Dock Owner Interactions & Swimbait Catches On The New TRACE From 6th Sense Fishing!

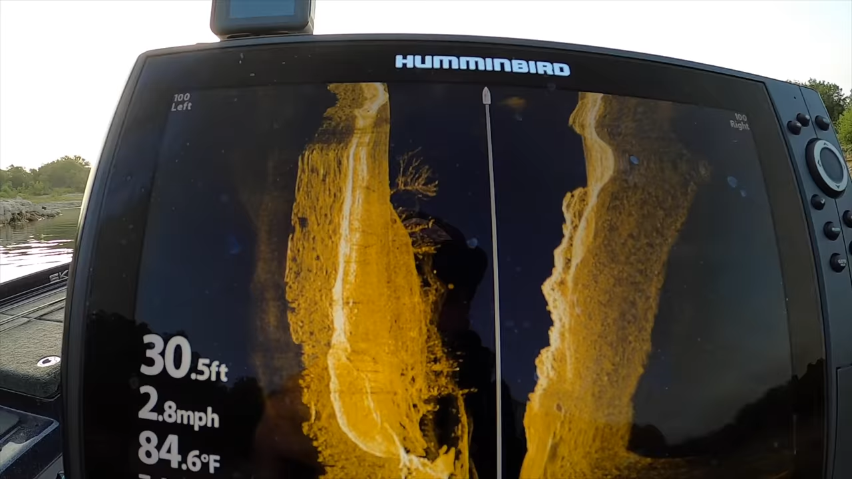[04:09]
On screen: depth 30.5 ft, water 84.6°F, speed 2.8 mph
hummingbirds looking pretty crispy though see all those trees down there